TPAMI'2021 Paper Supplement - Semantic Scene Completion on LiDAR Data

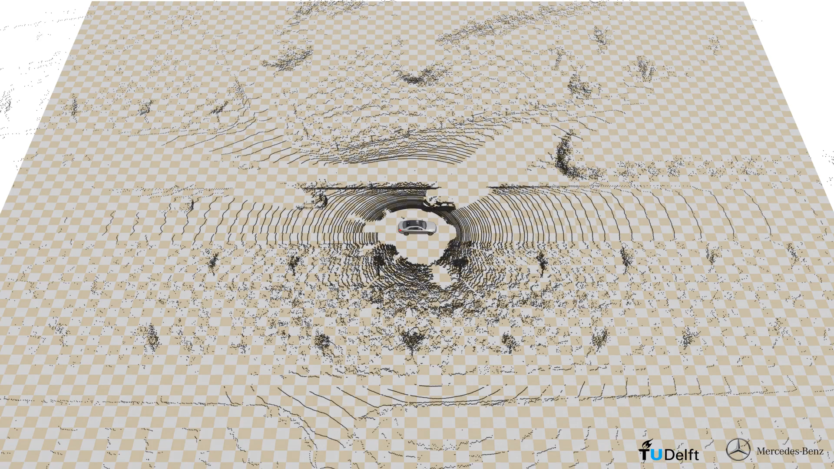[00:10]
We produce a dense continuous 3D scene representation which contains both semantic and spatial information.
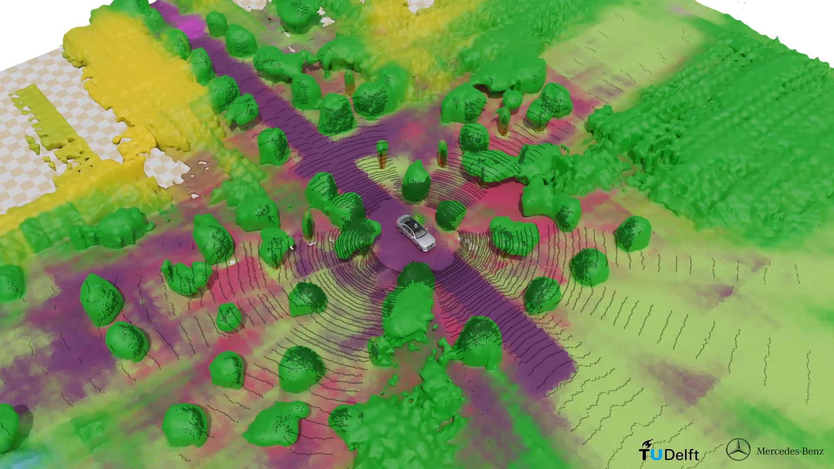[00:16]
The pictured meshes visualize which areas have a high probability of being occupied by an object.
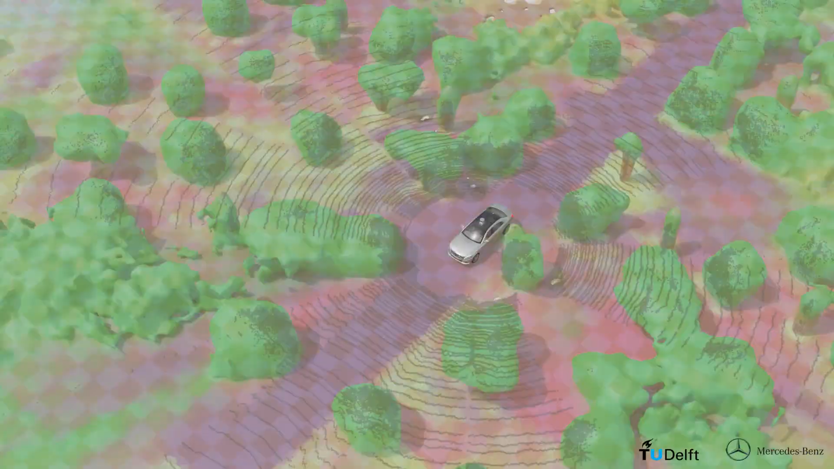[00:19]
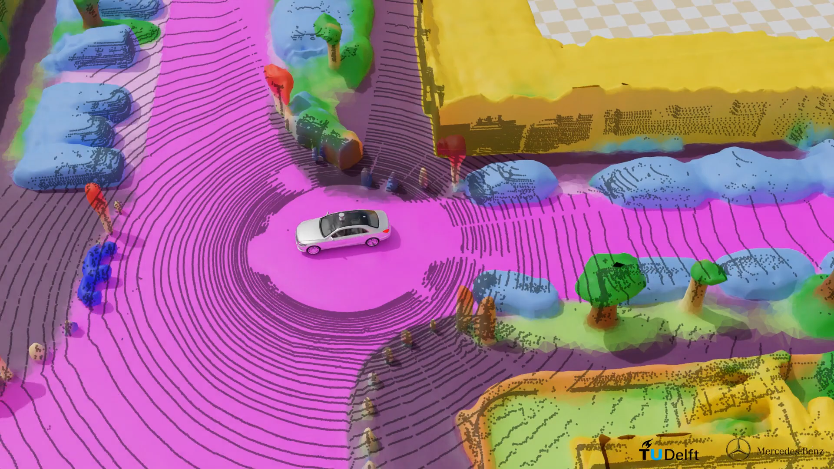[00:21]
Hereby the coloring represents the predicted semantic classes.
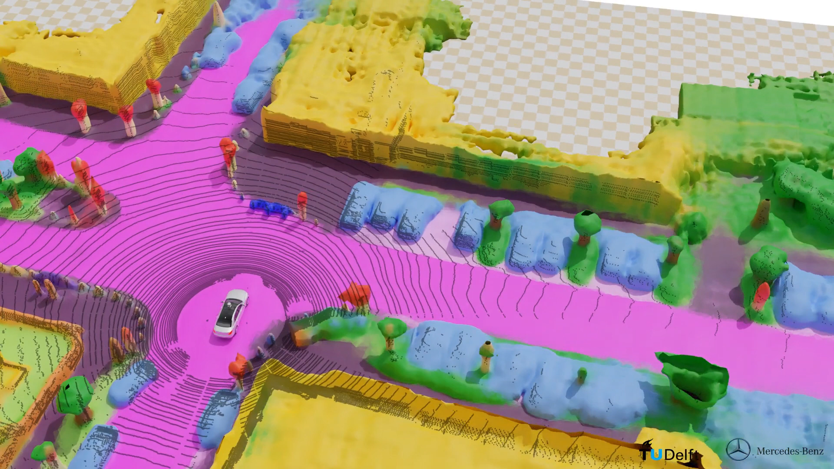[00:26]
The scene completion is predicted from single LiDAR scans of the semantic KIDI test set.
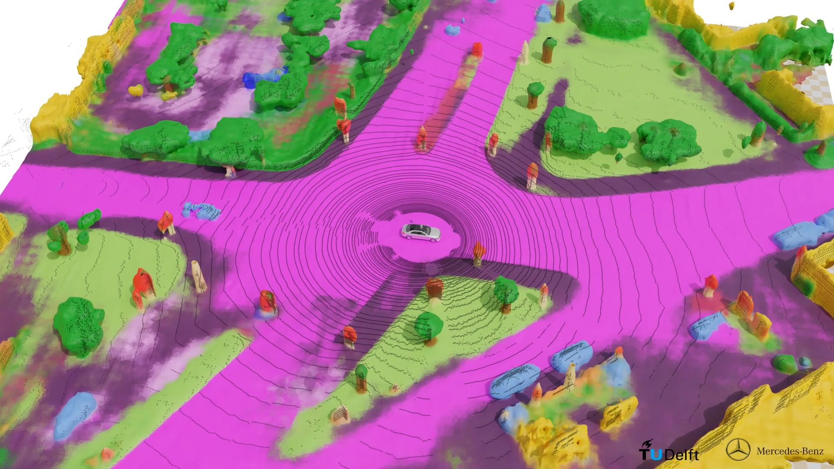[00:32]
The respective input scan is shown as point cloud overlay.
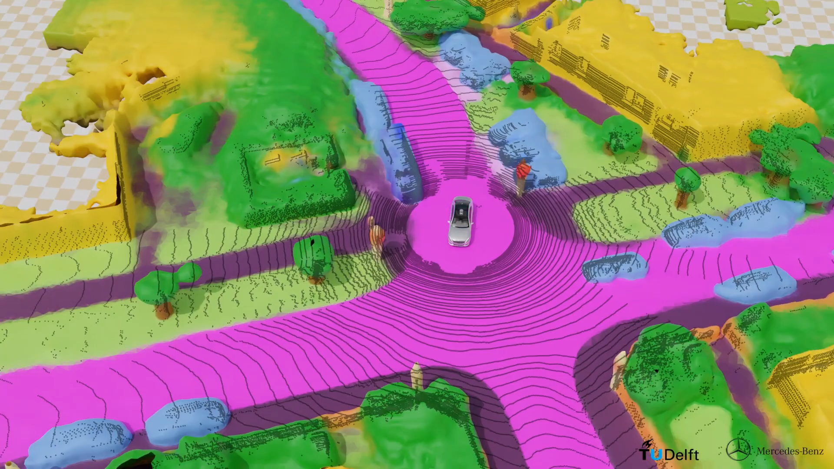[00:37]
Our learned representation completes the point-like LiDAR data even in its very sparse regions or over areas with no measurements at all.
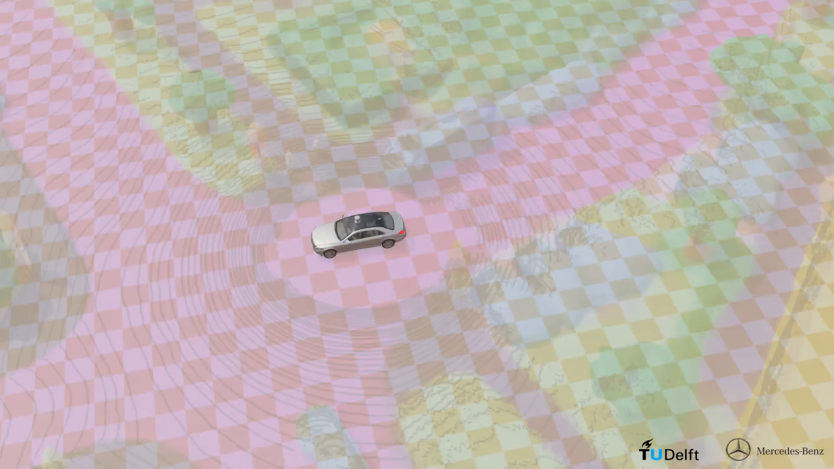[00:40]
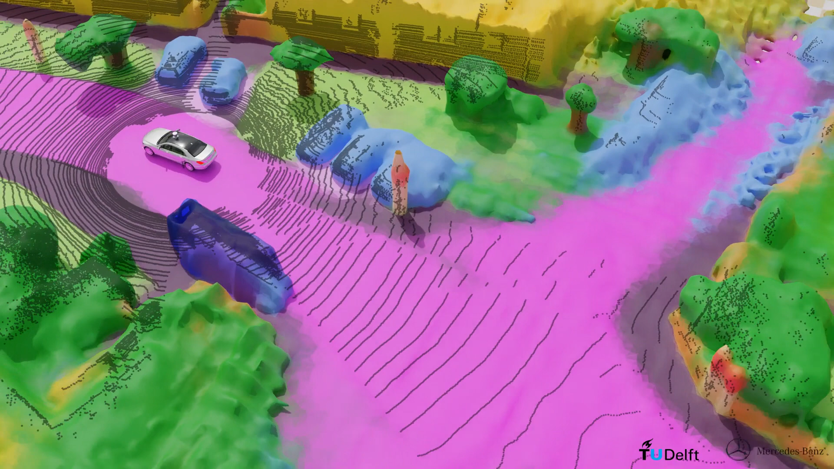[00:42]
This includes areas in large distances from the eco-vehicle, occlusions and the center of line spot around the vehicle.
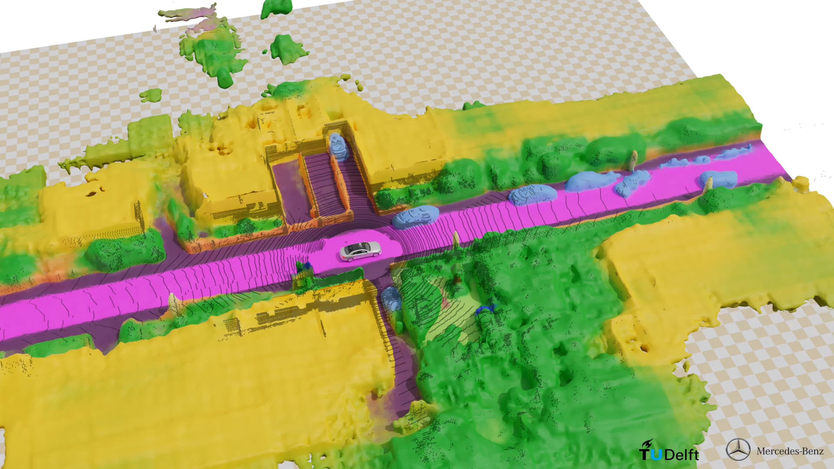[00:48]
We compare prediction and ground truth on scenes from the validation set.
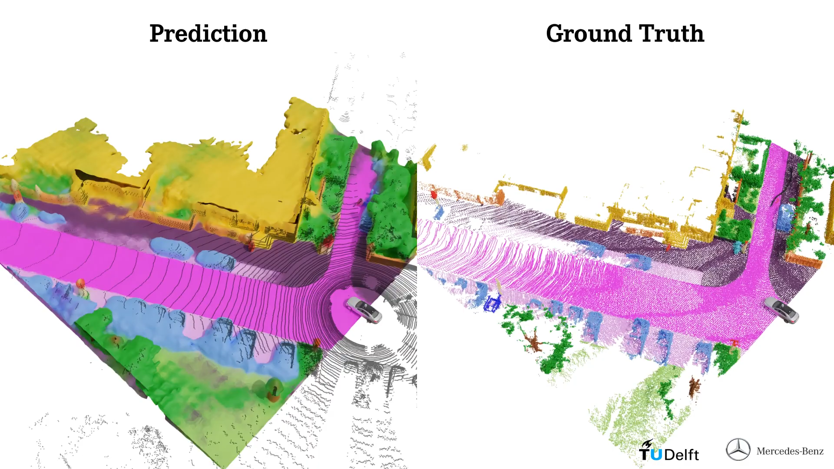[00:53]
We see that the completion function is able to infer information about hidden regions from context and experience. For example, streets and sidewalks are reasonably continued through completely occluded regions.